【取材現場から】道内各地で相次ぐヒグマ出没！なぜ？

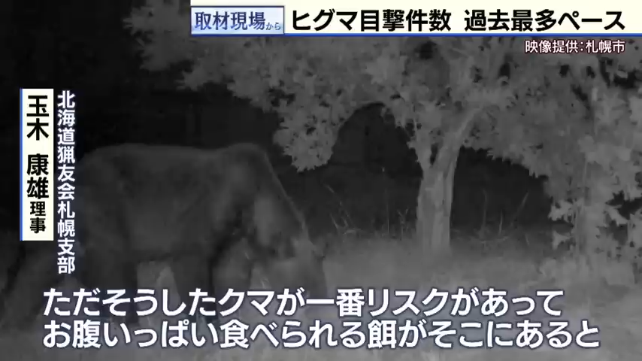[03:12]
餌をそこでむしゃむしゃ食べているわけですそのクマが実は一番リスクがあってなぜかというと 人に慣れててお腹いっぱい食べれる餌がそこにあればいいんですよそういうふうにですね 動線ができちゃう